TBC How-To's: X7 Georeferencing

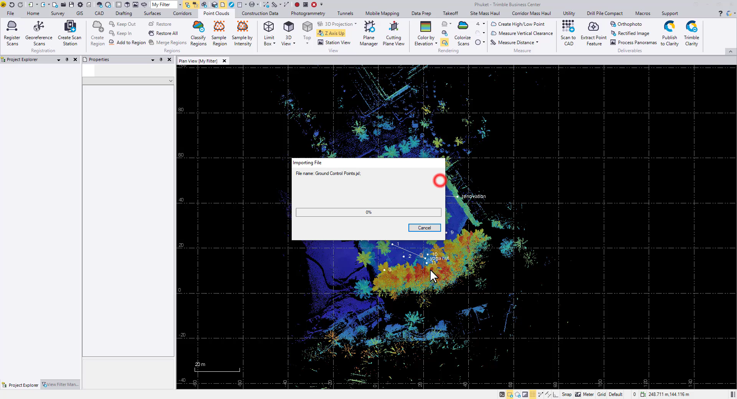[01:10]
And the first thing TBC detects is a different projection. I'm going to convert to the imported files definition. Here we used UTM 47 North as
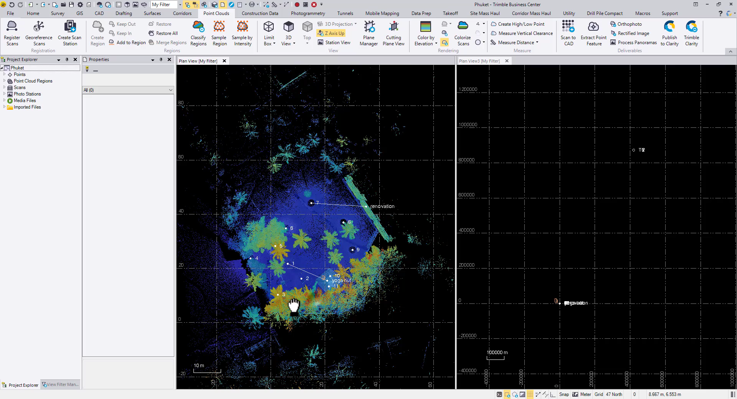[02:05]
For the second plan view, I'm going to zoom into the ground control point.
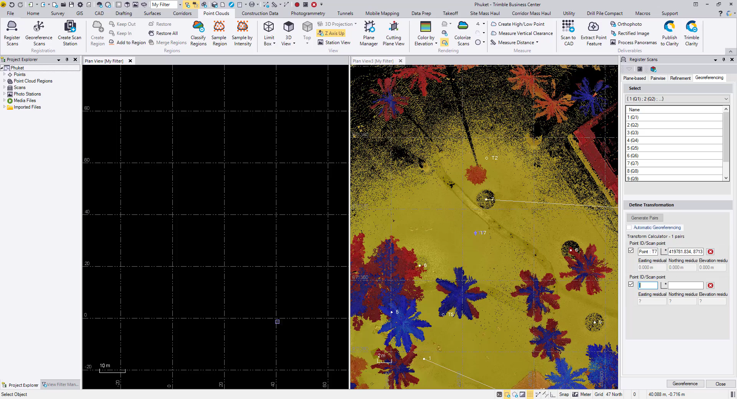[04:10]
So I'm going to hit recompute project. Now everything is on the right side. Since we only did a rough translation,
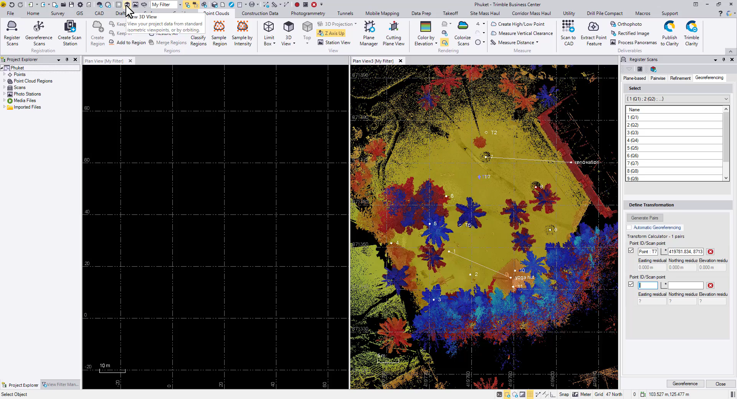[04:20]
this time I'm going to first open the new 3D view to check what the point cloud looks like now.
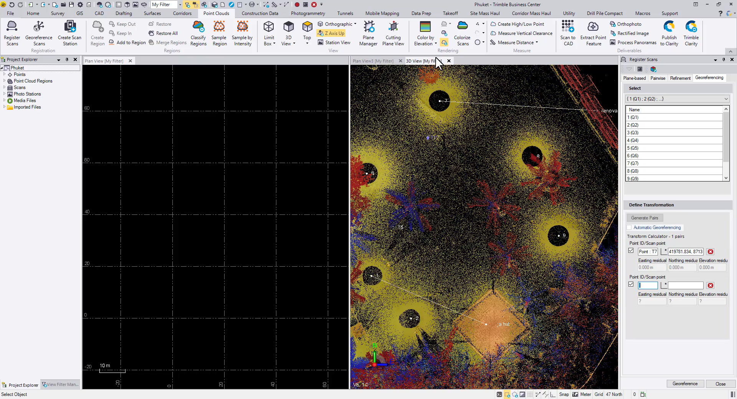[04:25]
If I zoom into a very cornered area, you can see, I can still see the right corner of this wall.
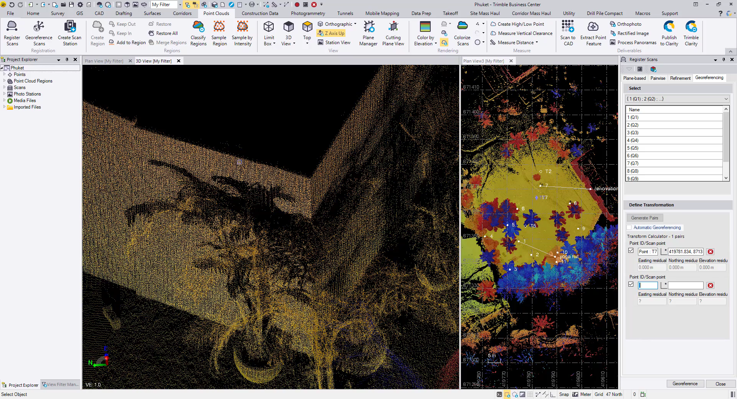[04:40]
However, you would notice some kind of noise on the top of the wall.
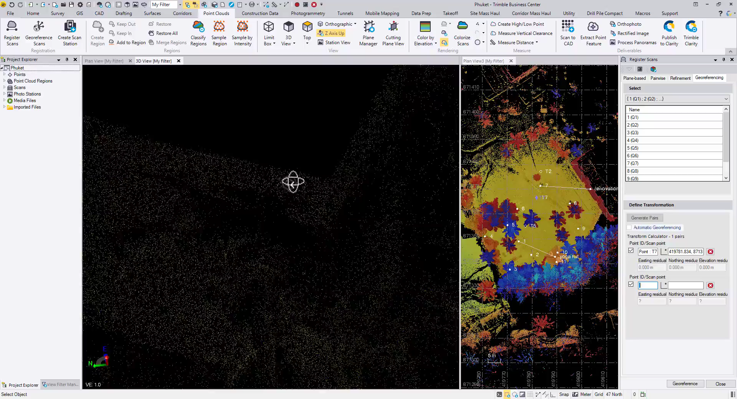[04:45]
The reason behind is that when we drag
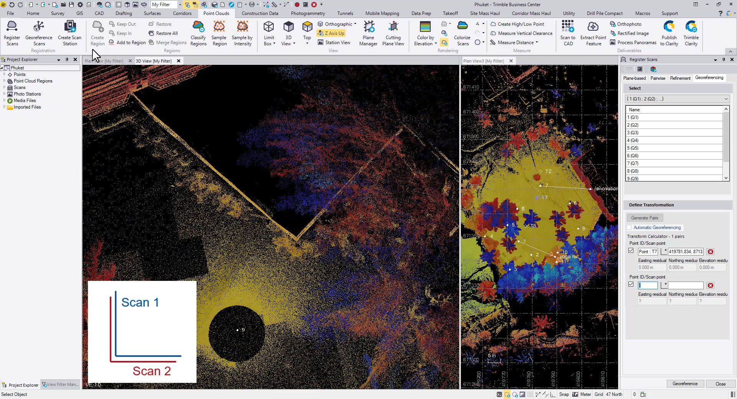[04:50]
this point cloud from 00 to this real world position, TBC applied a very different scale factor to all the scans.
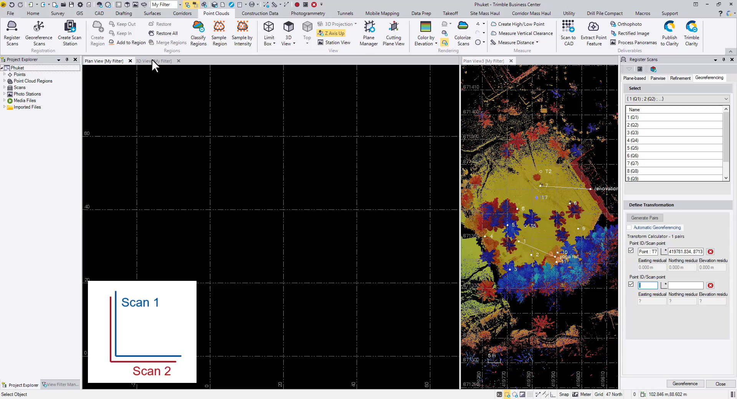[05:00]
Therefore, the preregistered point cloud is not matching with each other that well anymore.
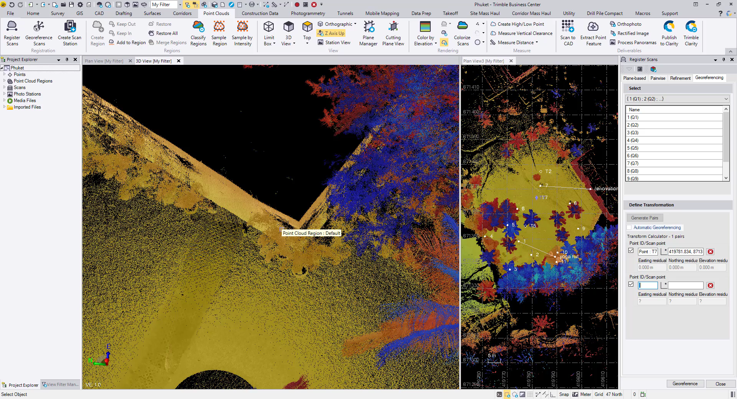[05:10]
So to correct this, we need to come back to the refinement tab, fix one of those stations. And if you want to, also unlock leveling of other stations so TBC can have more freedom to tighten the registration of all the scans. And then you hit refine overall registration. You can hit OK for this warning.
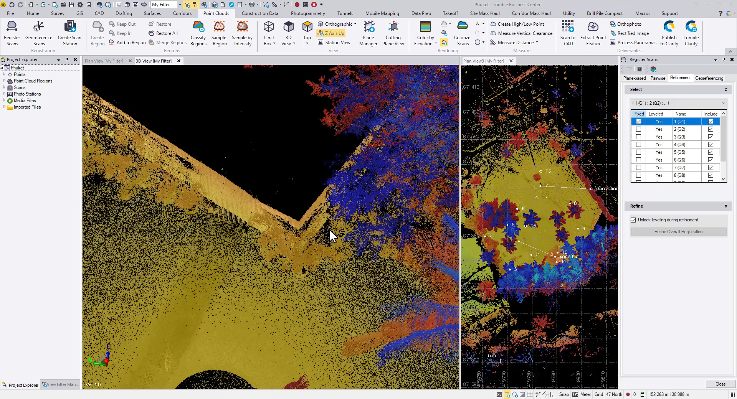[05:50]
Now the registration or the refinement is done. TBC will ask you if you want to generate a report. We can hit yes.
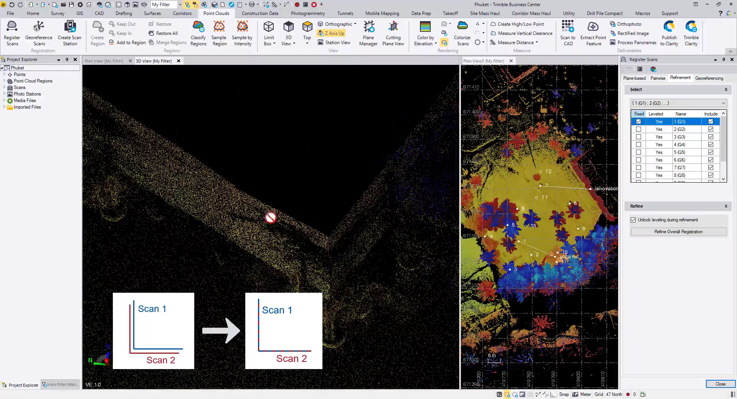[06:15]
And this time in the 3D view, you should see a better or a tightened
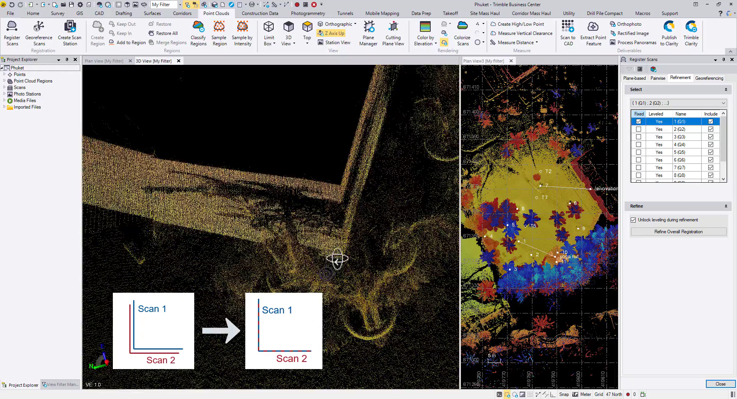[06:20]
registration among all these scans.
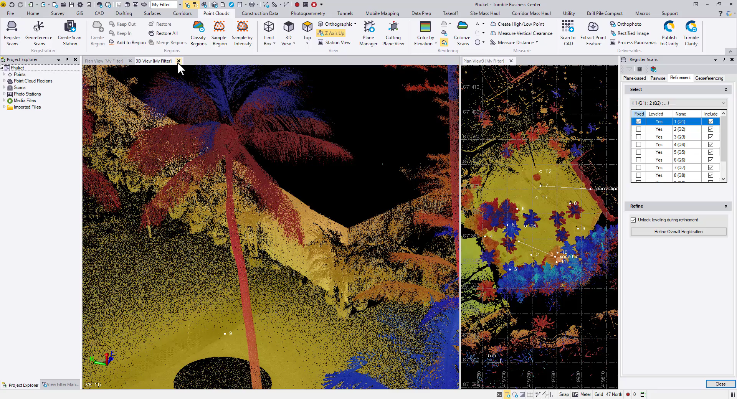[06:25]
All right, so now we have already done the refinement of all the scans.
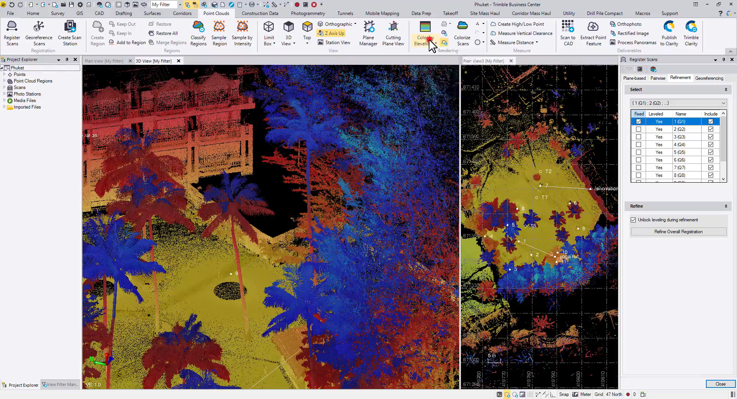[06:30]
The next thing we want to do is to really geo-reference this point cloud to some known control points.
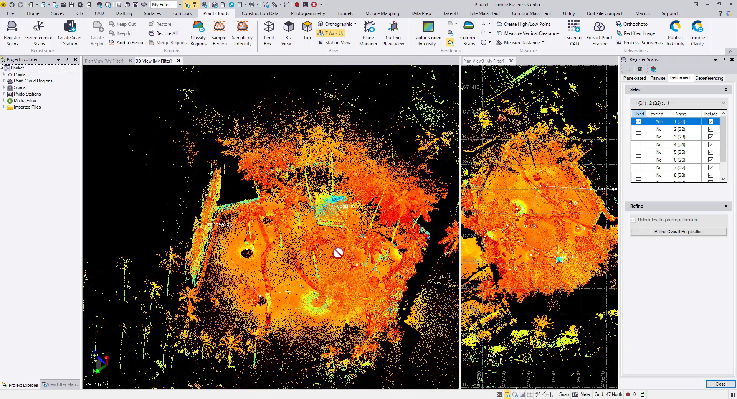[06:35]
So let's go back to the geo-referencing tab. And this time we need to carefully pick our scan point to match with the ground control points. I have three ground control points in this case. I'm going to type in the point ID and then come back to the point cloud.
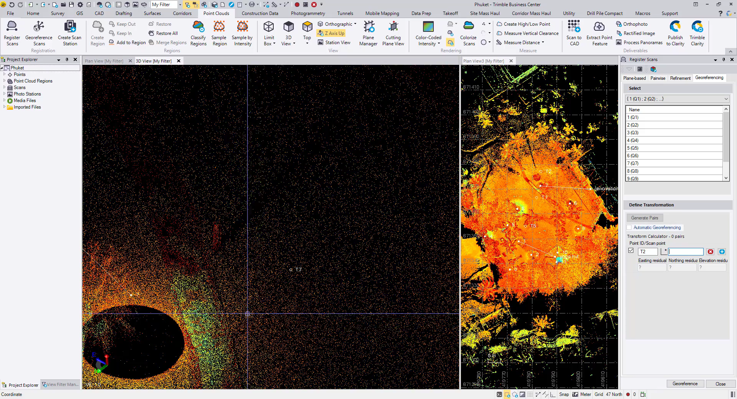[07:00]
I'm going to find those points. Here I'm using color-coded intensity method to identify those points. You can pick the method you like. After each pick, you may want to rotate the 3D view a little bit to
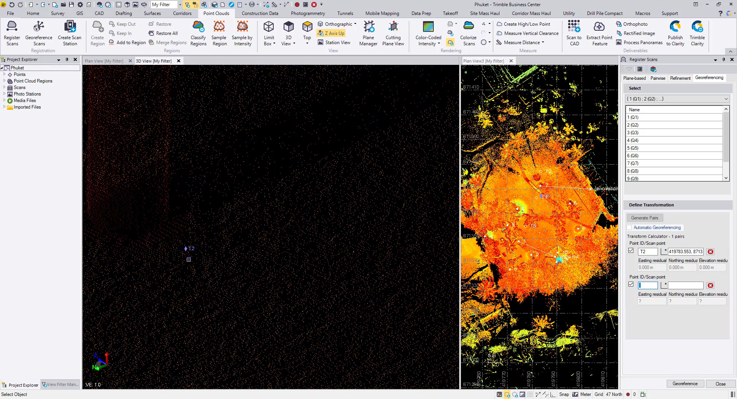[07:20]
make sure you are not accidentally picking a point in the background.
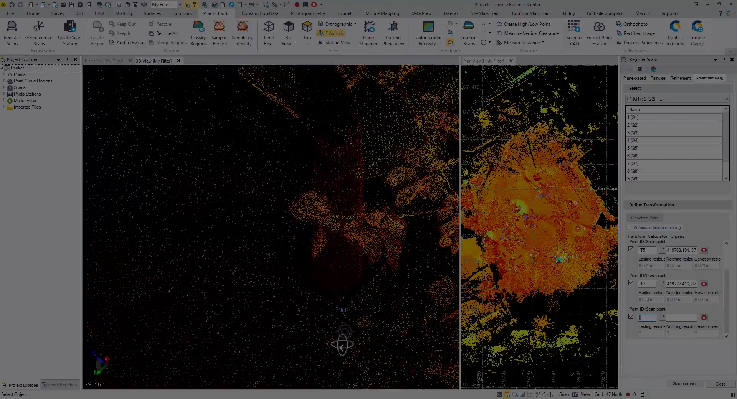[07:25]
That's it. Those are the ground control points I want to pick.
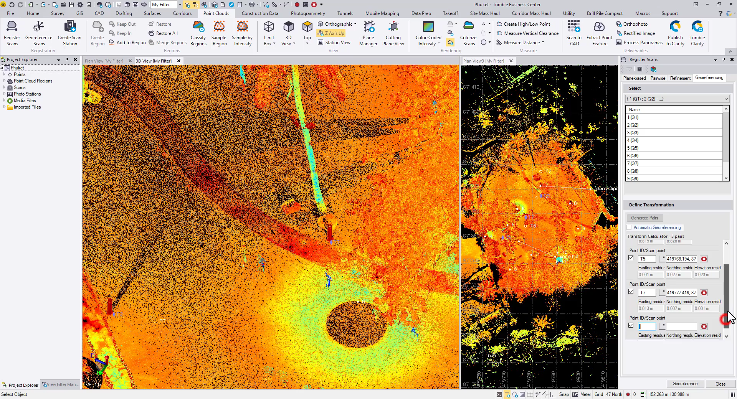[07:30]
And I'm going to hit geo-reference. Remember, right now this is how the point cloud looks like.
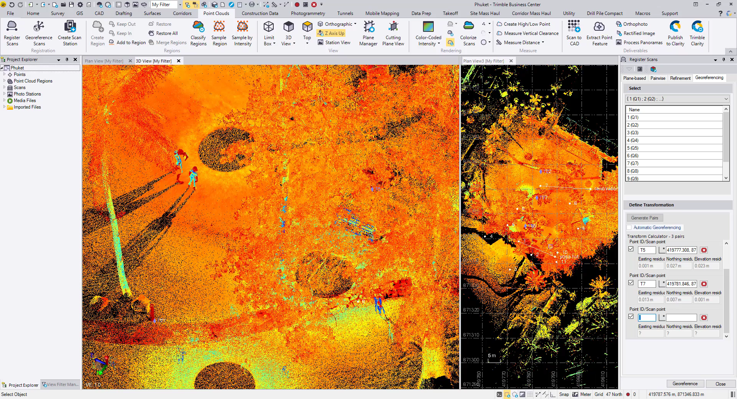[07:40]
After the geo-referencing,
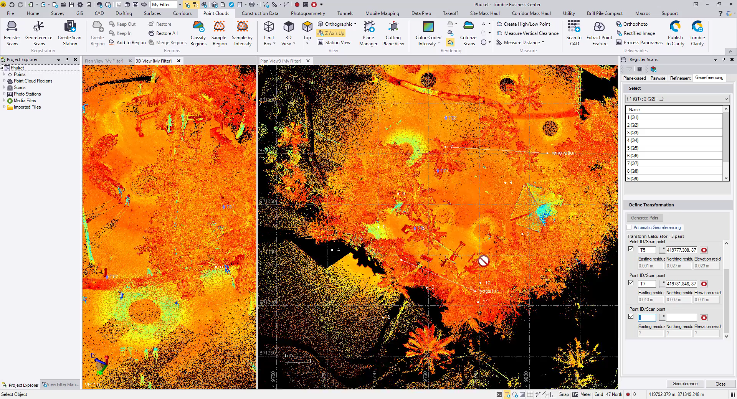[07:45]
TBC will rotate the point cloud so that the point cloud can match with our pre-surveyed ground control points.
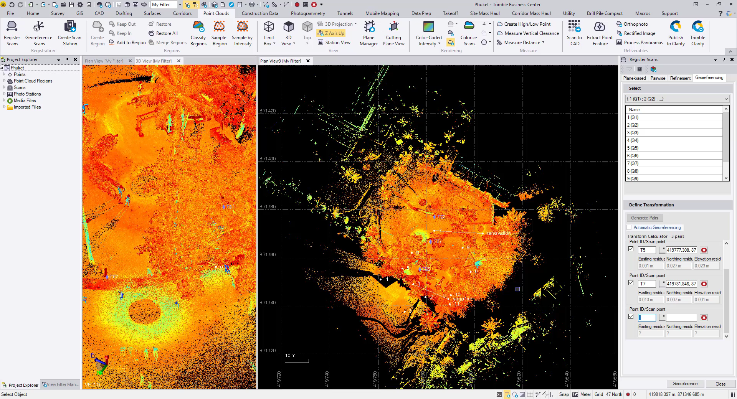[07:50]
Now I can close the view to trigger the project recomputation. As you can see, all these annotations are back. And they are pointing at the correct position or orientation.